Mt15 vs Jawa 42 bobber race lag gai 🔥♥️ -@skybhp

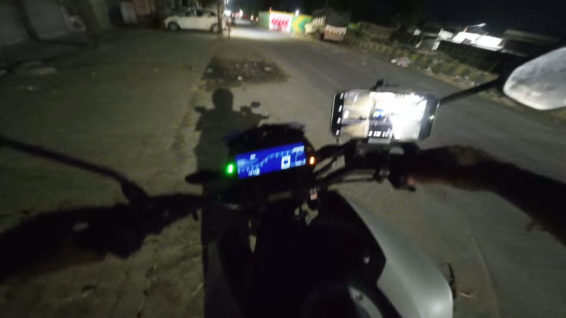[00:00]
तो भाई कॉल स्टार्ट कर लेते हैं गड्डी को, और देखो मेट्रो काम चल रहा है यार। बहुत ज़्यादा वेट नॉइज़ आएगी, बहुत ज़्यादा भाई। ये देखो हमारा गड्डी का रोड प्रेजेंस, और हमारी देखो मॉर्निंग राइड स्टार्ट होने वाली है।
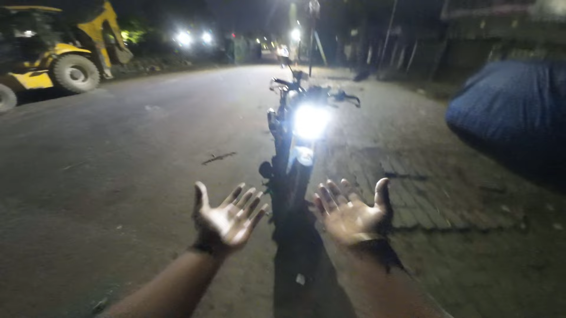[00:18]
थोड़े ही टाइम में हमारा एक राइडर आने वाला है।
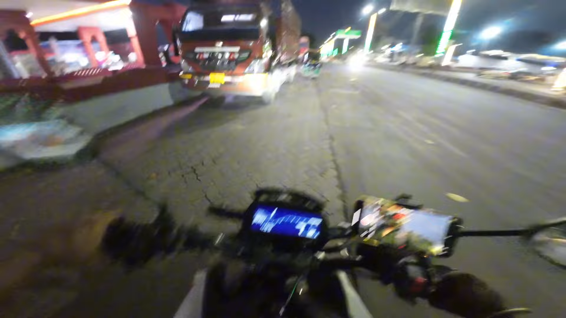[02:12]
बड़ी मशीनें हैं भाई साहब। देखो मेरे घर के पीछे मेट्रो का काम चल रहा है, बहुत काफ़ी ज़ोरों शोर से चल रहा है,